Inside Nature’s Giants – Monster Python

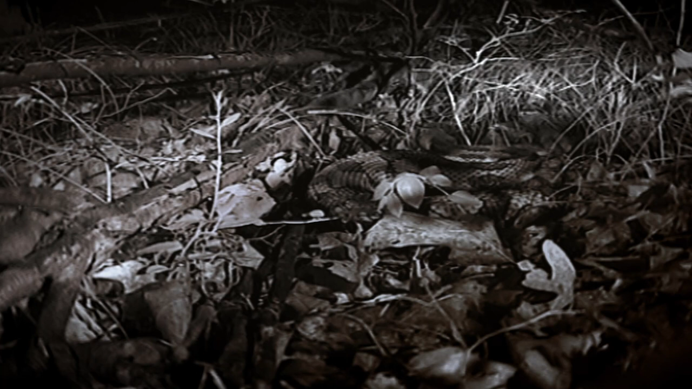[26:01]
And this mouse may think it's free to forage under the cover of darkness, but the rattlesnake knows exactly where it is. The venom kills it in seconds.